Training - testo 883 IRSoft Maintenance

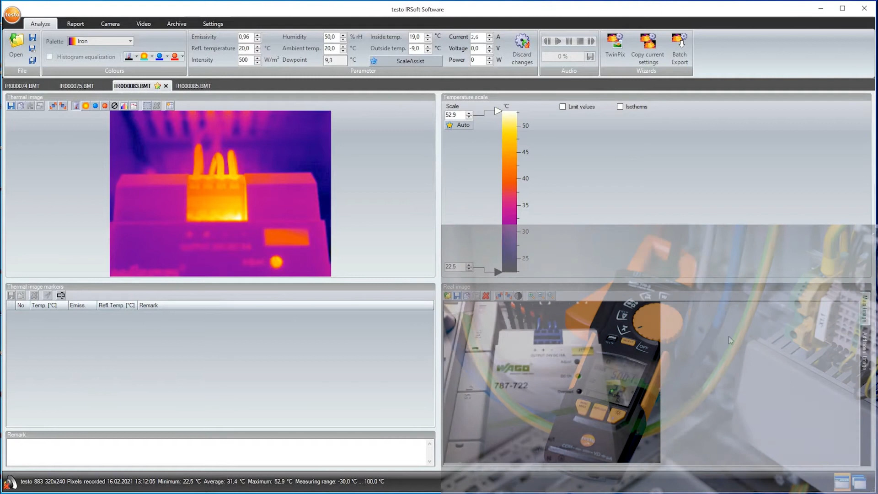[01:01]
On screen: max 52.9°C, min 22.5°C
If I've connected the clamp meter Testo 770-3 with the thermal imager during on-site measurement, or have manually entered the values for current, voltage, or power, these are displayed up here. This documents at which load the recording was made, allowing me to better evaluate the images. These values also appear later in the report.
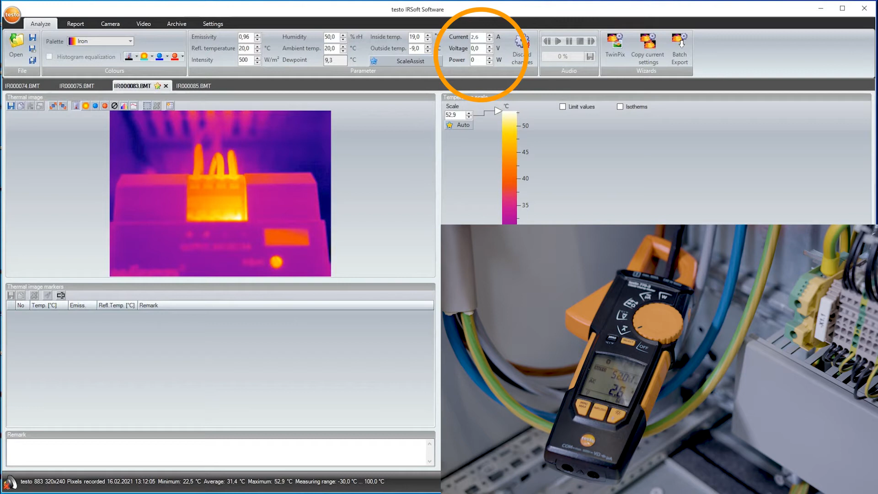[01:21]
But first I want to analyze the images more closely. I can see individual temperature values simply by mouse over. A mouse click sets a temperature measurement point. I'm going to add three here, one each on the phases of this component. I can enter a comment for each point in the table under the thermal image. In Thermography of Electrical Components, temperature difference between the phases plays an important role.
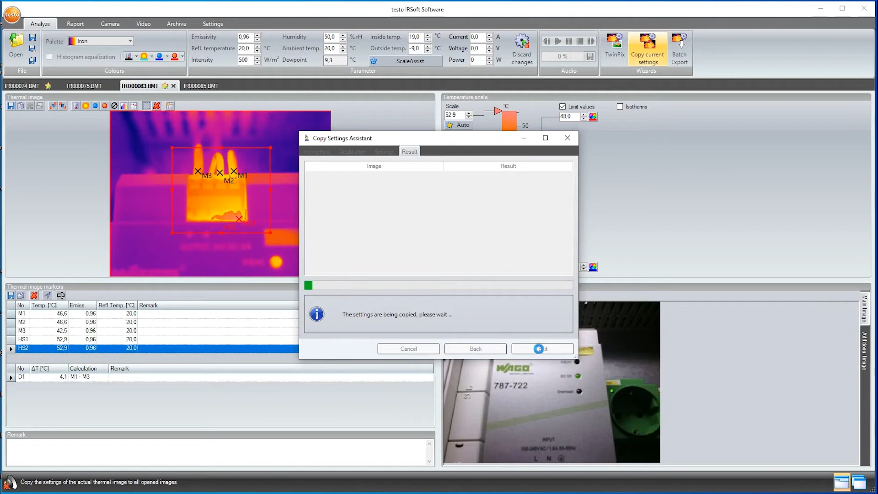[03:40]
In my case, for all four open ones. Then, I select which settings are to be taken over. We'll take the limit values. I click on Next and the progress bar shows me how the settings are being transferred to the other images.
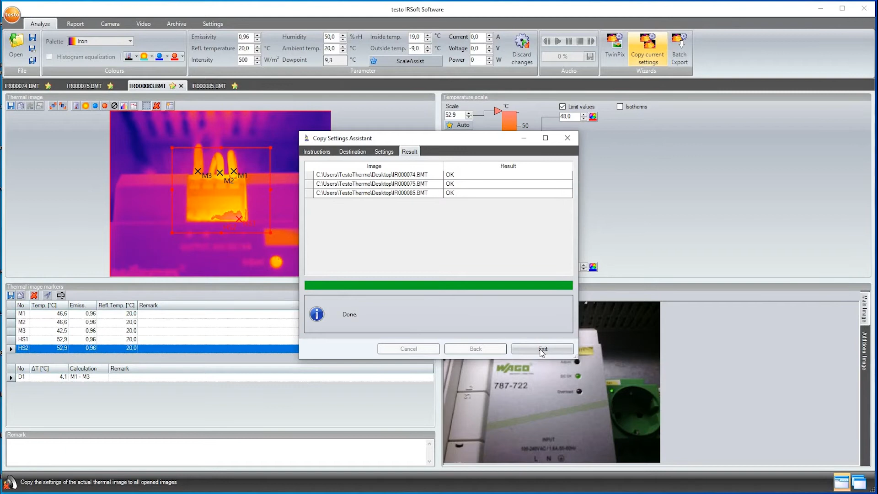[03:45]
When the transfer is finished, I close the assistant with Exit. My limit value from the first image is now set in all opened images. This function is especially useful if an object is frequently recorded thermographically.